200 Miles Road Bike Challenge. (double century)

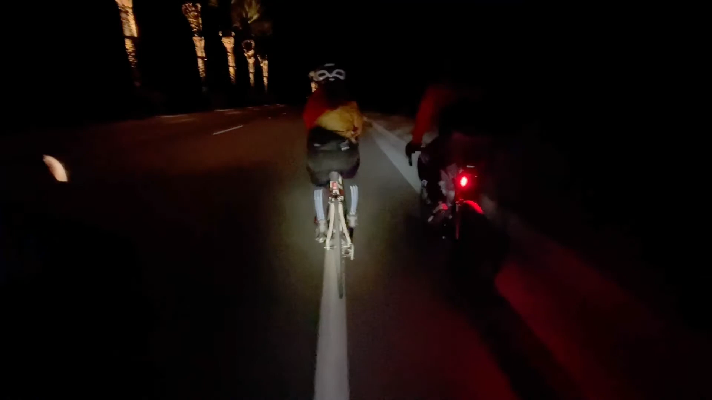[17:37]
Aquí viene el carro de apoyo, gracias a Lili,
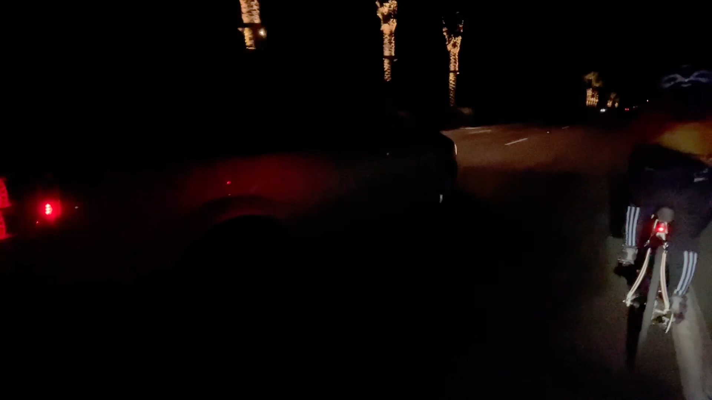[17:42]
gracias a Tony y gracias a Angie,
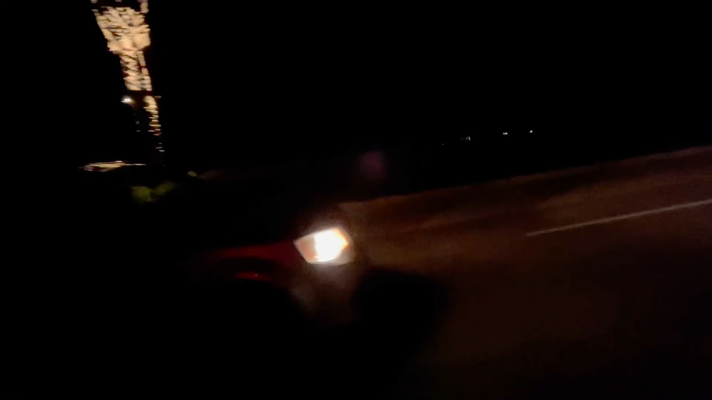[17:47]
que nos echaron la mano todo el día grabando y apoyándonos,
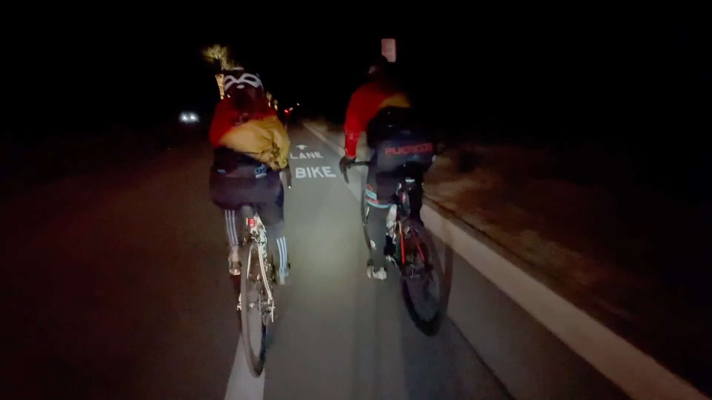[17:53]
cuidándonos que todo saliera bien. Faltan poquitas millas, ahí la llevamos.